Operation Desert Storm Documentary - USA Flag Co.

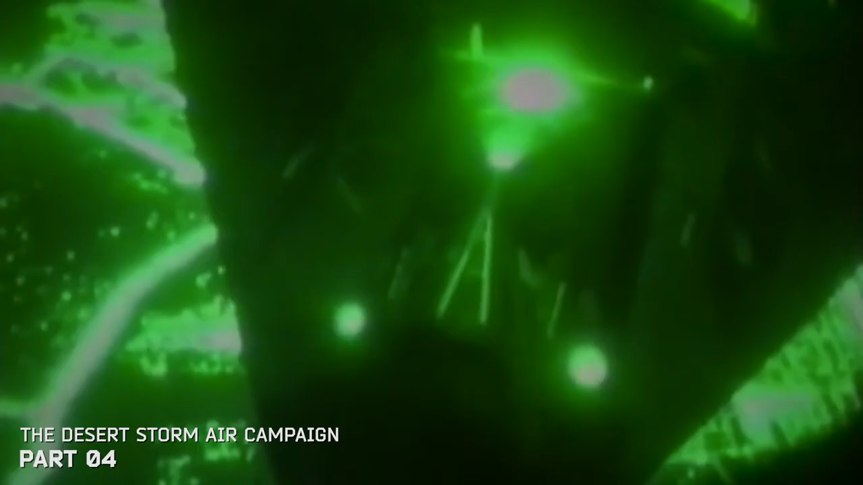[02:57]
Although they numbered less than 3% of the coalition fighters, the F-117s struck only one of the almost a third of the targets on the first day.
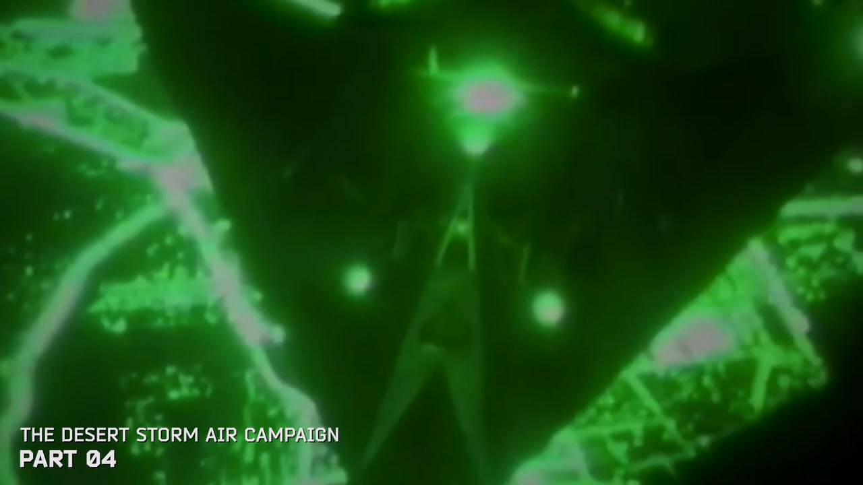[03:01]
These stealth fighters led the attack, penetrating the Iraqi IADs unseen.
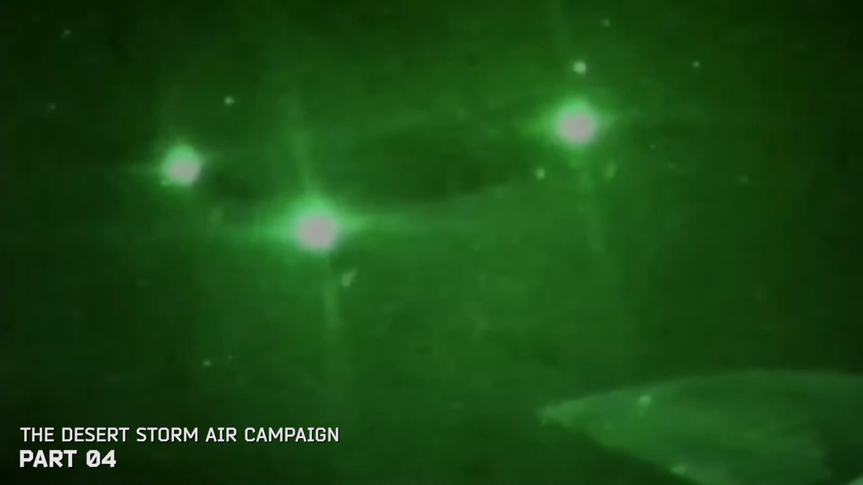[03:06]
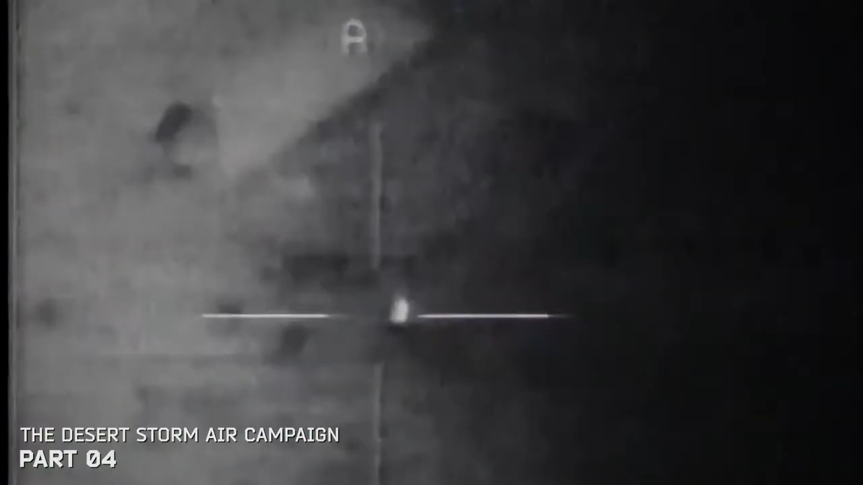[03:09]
The first actual bomb to fall on Iraq,
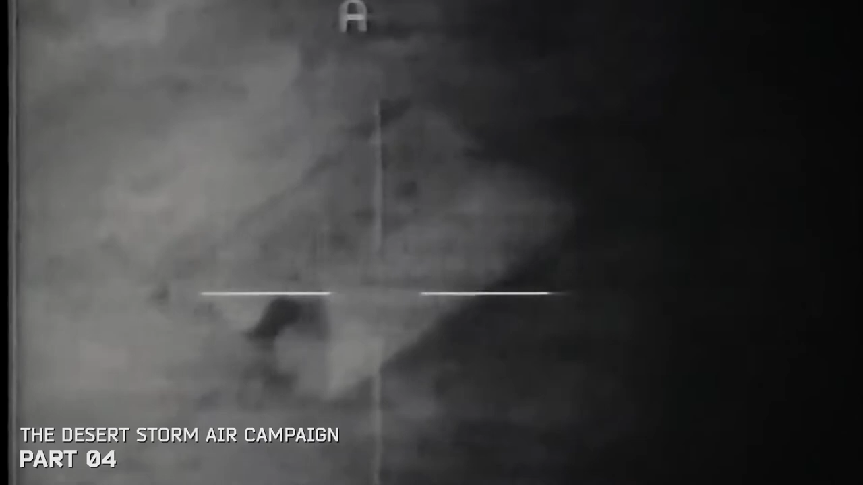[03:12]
that occurred at about nine minutes before we referred to as H-hour.
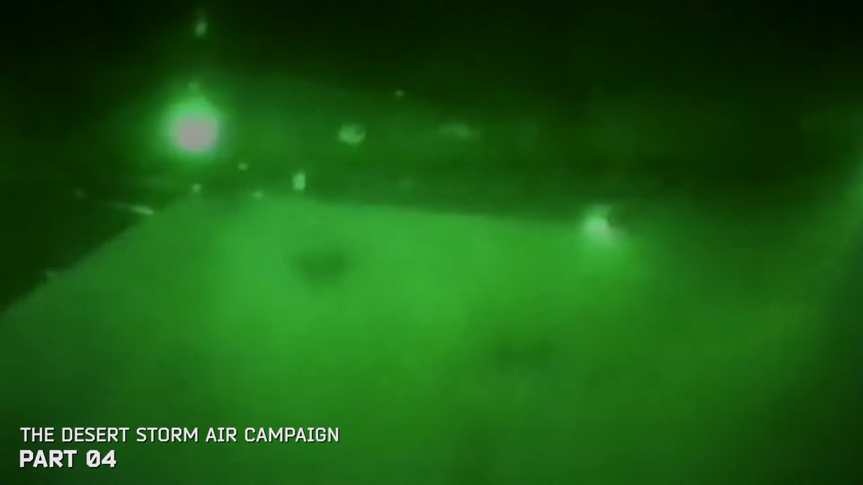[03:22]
Stealth fighters then penetrated the heavy air defenses around Baghdad.
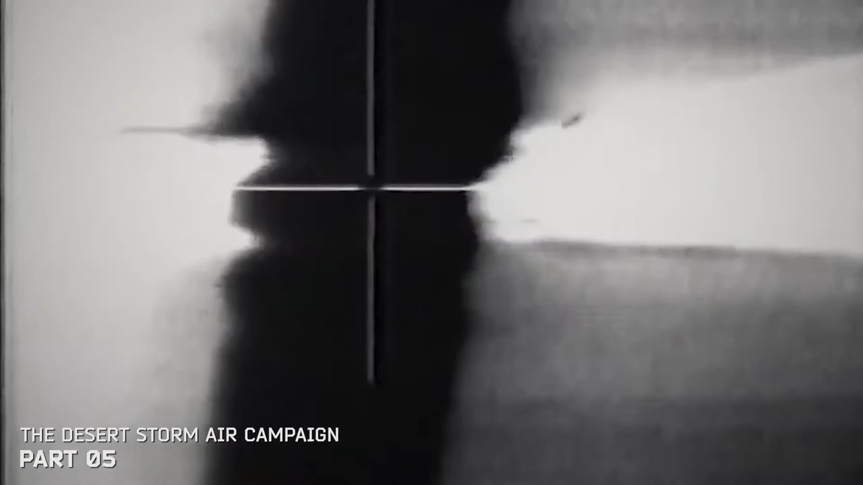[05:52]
The Allies used precision weapons to take down Iraqi bridges,
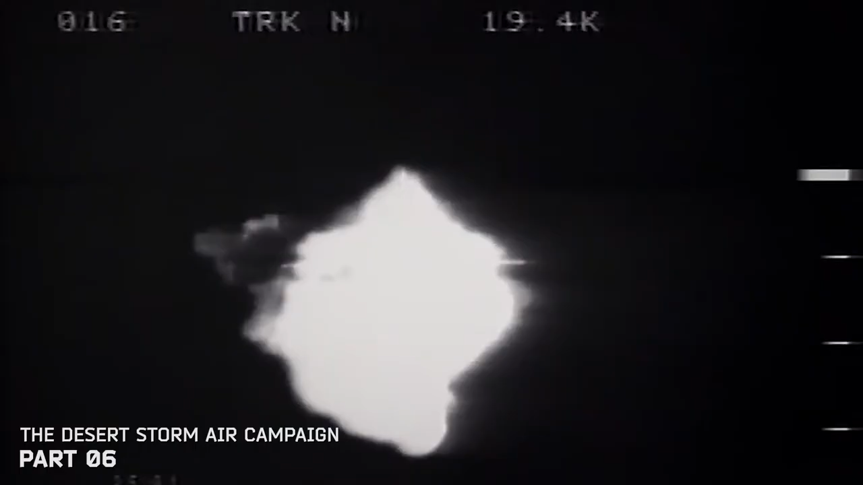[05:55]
cutting off the army in Kuwait from reinforcements and supplies.